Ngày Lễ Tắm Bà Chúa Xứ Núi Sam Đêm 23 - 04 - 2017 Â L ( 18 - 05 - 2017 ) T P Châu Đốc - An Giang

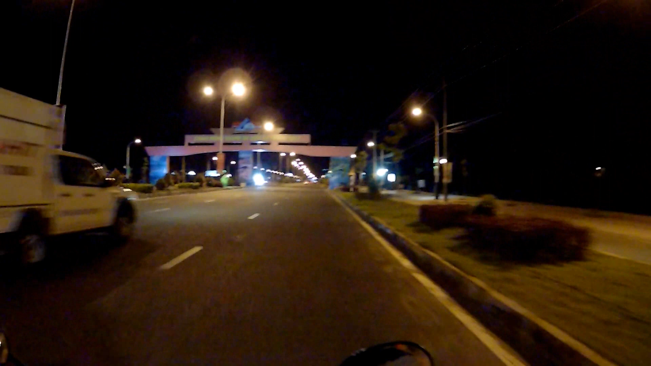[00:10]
Đang quay buổi ban đêm khoảng giờ này là 10 giờ rưỡi tối. Đang ở trước cổng chùa Bà Núi Sam. Đây là ở ngã tư chùa Bình Đạo. Mình đang đi vào Núi Sam, tối nay là ngày lễ tắm bà, đi dạo một vòng.